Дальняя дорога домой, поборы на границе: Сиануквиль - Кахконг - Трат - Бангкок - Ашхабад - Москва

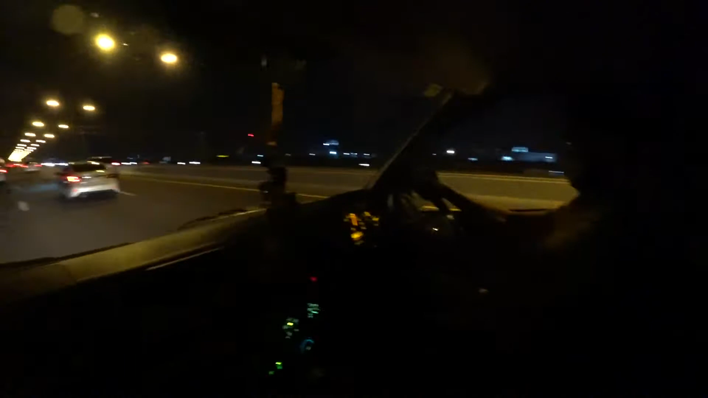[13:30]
Сто 120, по-моему, едет. Наш водитель 120 гонит.
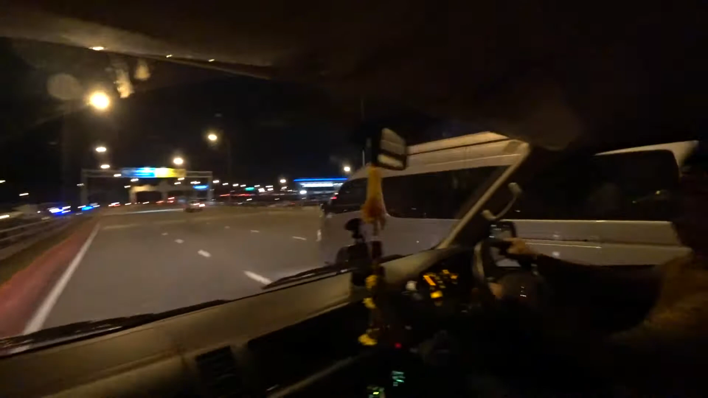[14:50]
Справа вот аэропорт. Сейчас у нас что, сейчас в аэропорт что ли везет?